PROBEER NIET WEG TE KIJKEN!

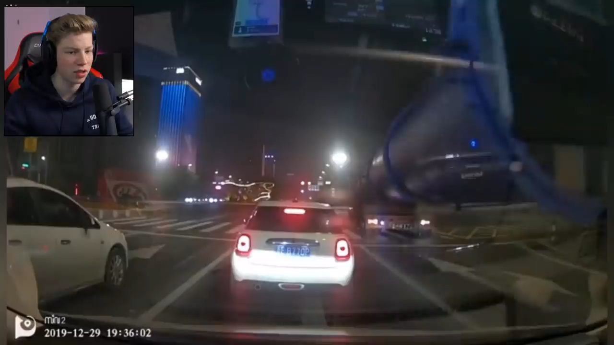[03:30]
Als het koud wordt of glad wordt. Dus, oh my god, what the fuck? Oh, die mini. Holy shit. Wow, die hele auto wordt meege... Wow, besef.